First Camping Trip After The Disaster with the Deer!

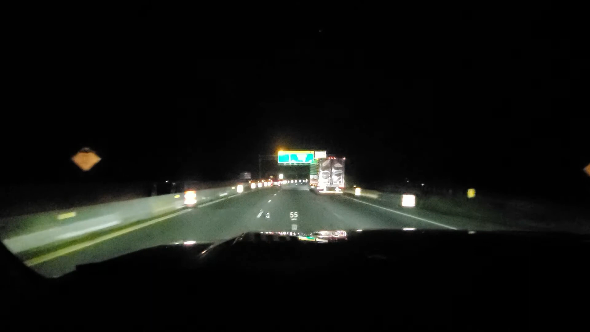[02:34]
It's been a while since I chatted with you guys, but we are on the road. We've got the camper in tow, and we are approaching the Chesapeake Bay Bridge, and it is almost 9 o'clock at night, and we're hitting traffic, which is not good because we still got a little ways to go before the bridge. I'll get back to you guys shortly.